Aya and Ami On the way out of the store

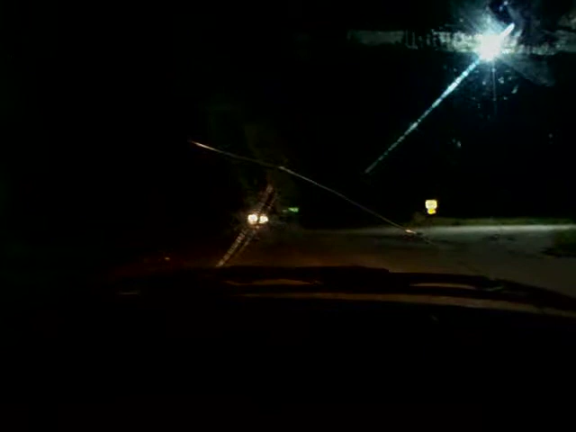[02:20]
Because of Hiroshi. Stupid Hiroshi. Don't like Hiroshi. And just to let you know, we're on the road. As if you can see, I don't think you would. But this is the middle of nowhere when it's dark.
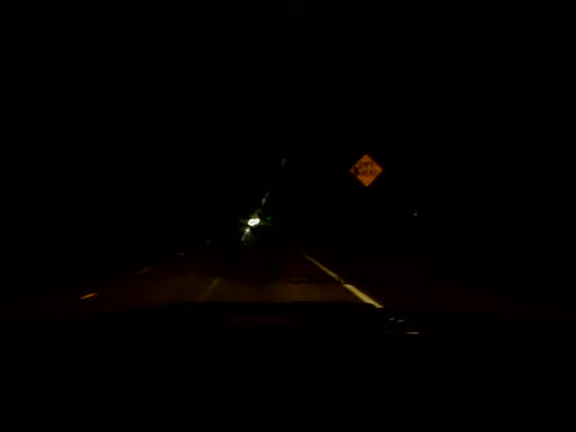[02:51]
Cars up there are probably thinking, what the hell are they doing? I'm trying to film. Don't judge me.